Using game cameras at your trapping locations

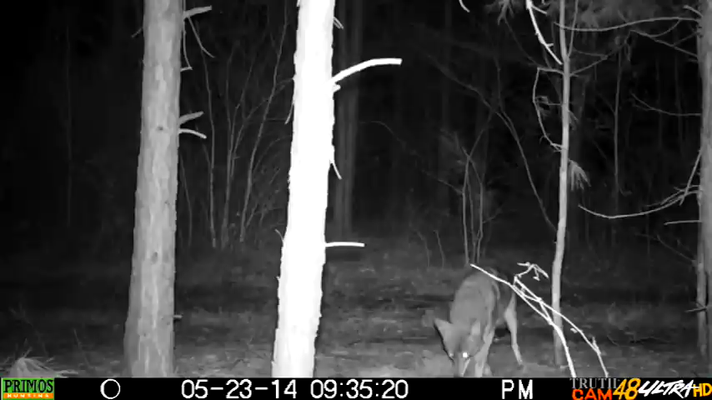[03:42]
I've got a dirt hole just off to the left that actually must've just gotten caught. Um, but I've got this one that comes in. There's another one. So that's a pair and that one is sitting there rolling where the coyote earlier had moved the lure stick to. So, you know, that, that just placing the stick there and not sticking it in the ground or securing it a little bit more definitely cost me. And then you can see on the left there, I think I just caught that coyote. He's kind of rolling around over there. So I've got one catch and, but, uh, still I, I should have had a double there for sure.